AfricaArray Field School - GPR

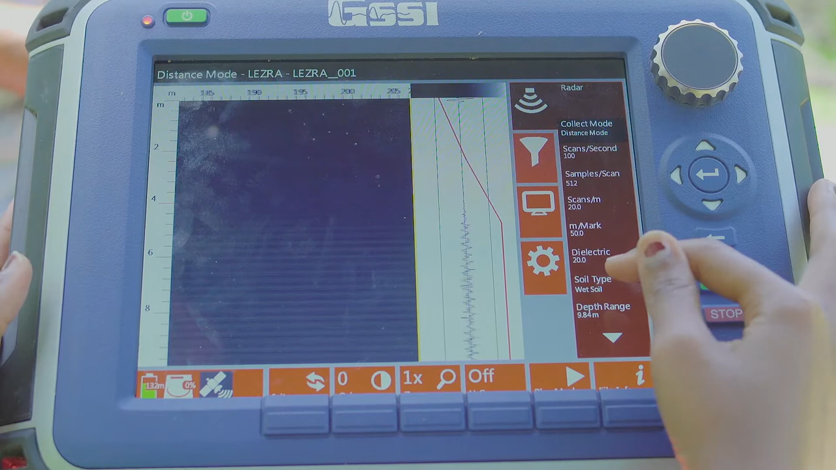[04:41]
There are already default settings that are set inside. But however we can edit some details. So there is collect mode. Which can either be in distance, time and point. We will leave it at distance. We have other things here which you can leave in default. Okay so what is important here to note is that your dielectric which needs to be properly set according to the material you are surveying.
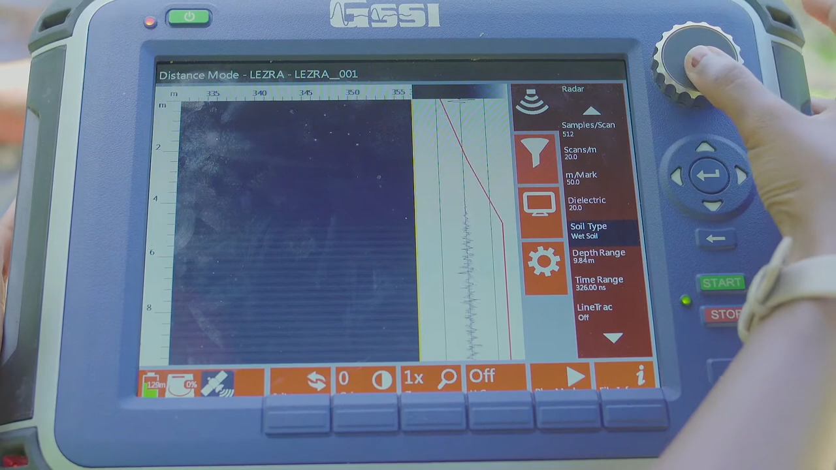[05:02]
So the default is usually 5. We can leave it at that. It is the dielectric for granite which is the material that we are standing on right now. So I will just edit here and shift it from 20 to 5.
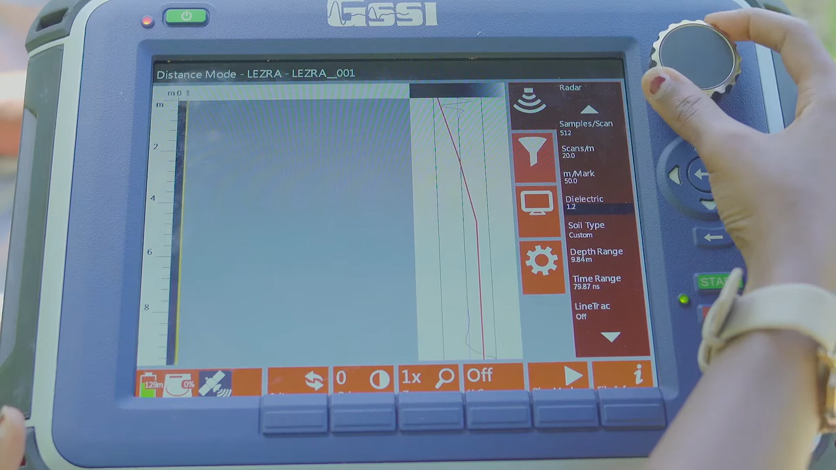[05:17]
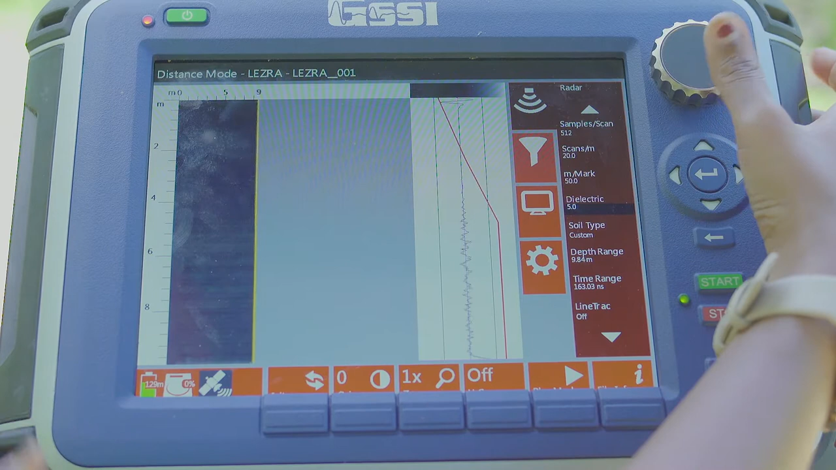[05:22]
Okay so we can see the depth here that it goes up to approximately 9 meters once I have changed the dielectric.
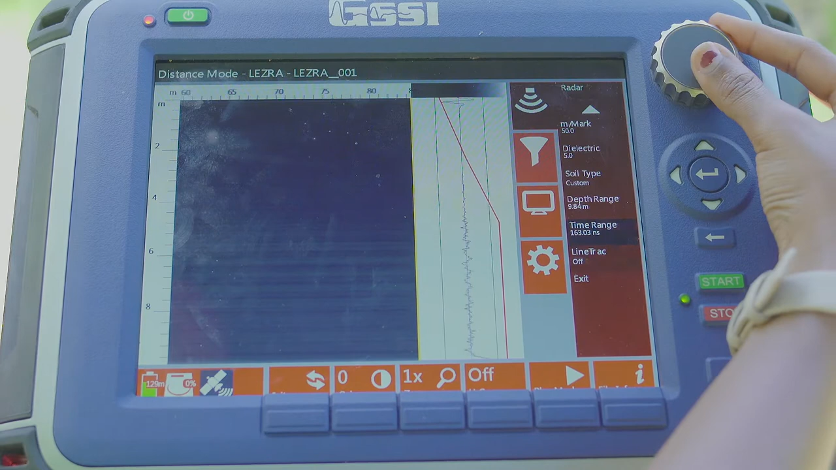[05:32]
You can exit that. And go into process. There is nothing here to really change.
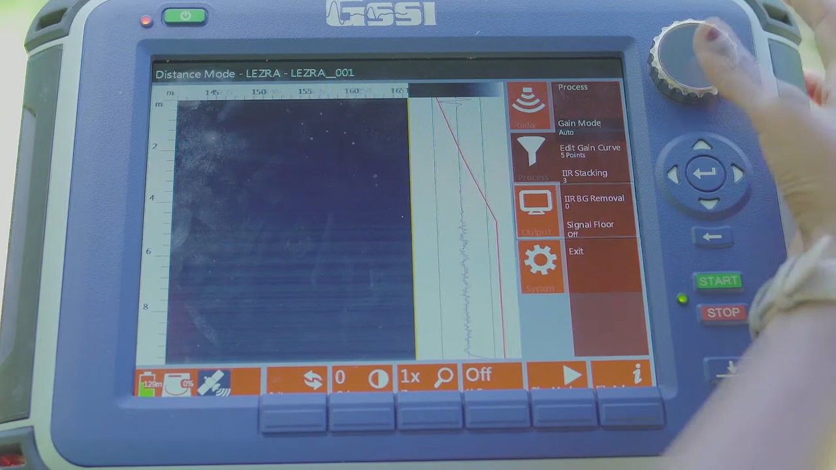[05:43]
The gain mode can either be automatic or set at manual. We will leave it at auto. You can also turn the signal floor which is this green overlay on or off. It basically shows your attenuation. Which is the loss of signal with noise.
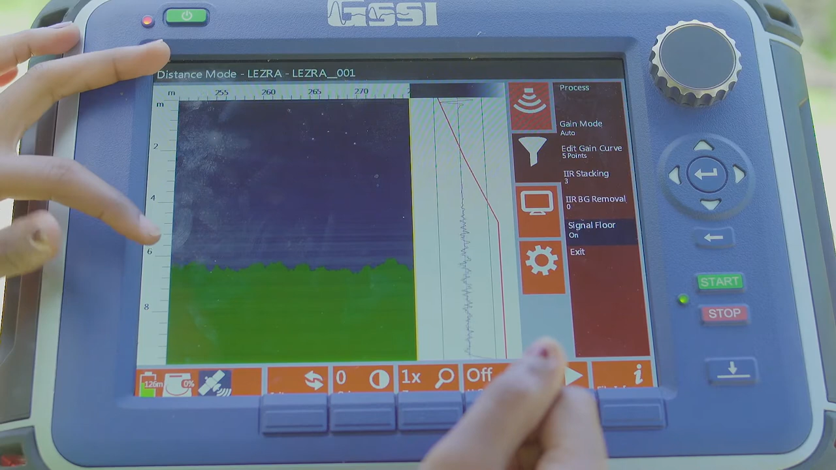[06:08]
So anything below this depth you won't really be able to see proper reflectors but noise. Next we will go to output. So we can leave most settings here in default. The vertical scale is in depth. We will leave it at depth in meters.
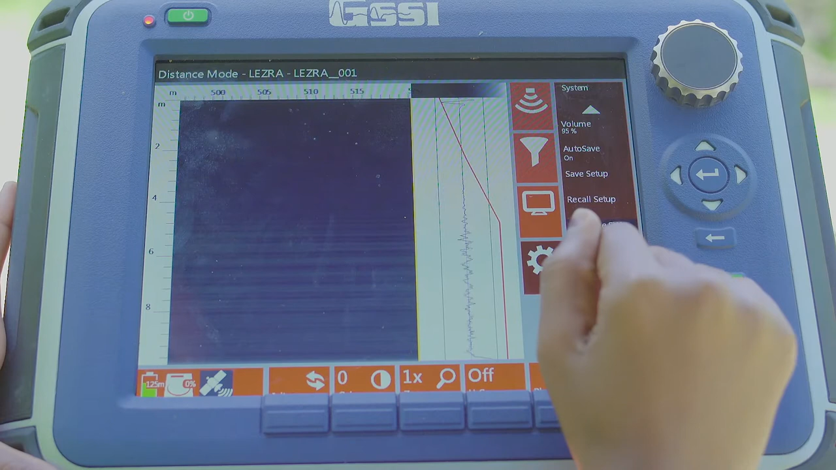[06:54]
is to calibrate the survey wheel before you begin your survey. There is also a GPS but we don't have one inserted in here. We can look at how to calibrate our survey wheel now. So let us calibrate our survey wheel.
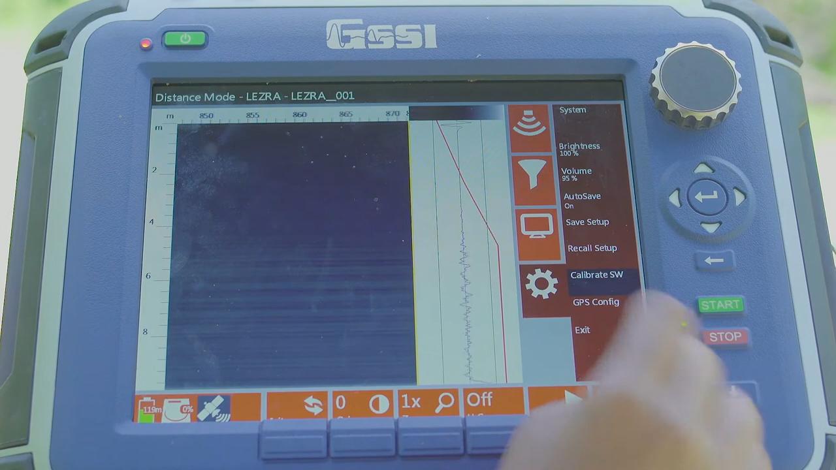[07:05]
So you need to do this when putting on new wheels. We are changing the terrain on which you are doing your survey.
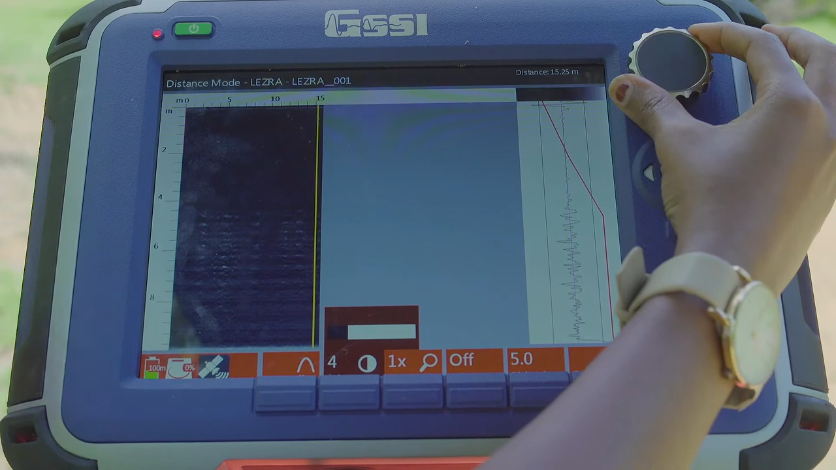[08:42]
So let us edit our gain. If you put a gain that is too high, it obscures the data. So we are going to put it at 8.
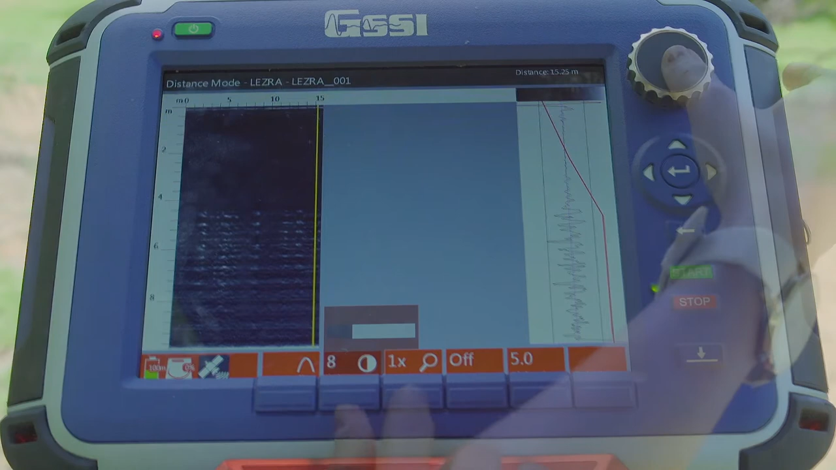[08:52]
You can either zoom in or zoom out. The dielectric here is set at 5. And we can either turn on or off our hyperbola.